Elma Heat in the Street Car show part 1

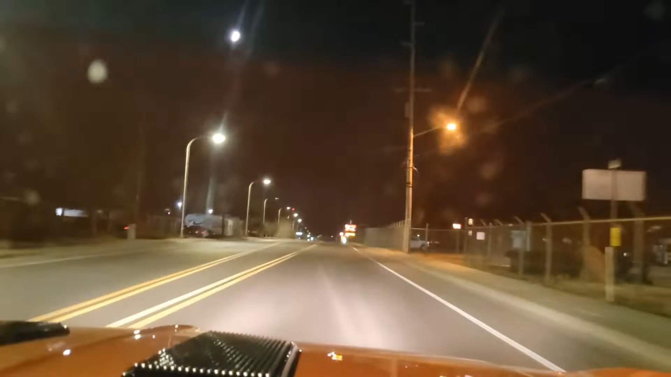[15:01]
and we drove slow because this thing rubs the tires I gotta get some different tires and way better shocks front and back it just doesn't feel safe going around the sharp corners from the highway to here here we go all right gonna film more tomorrow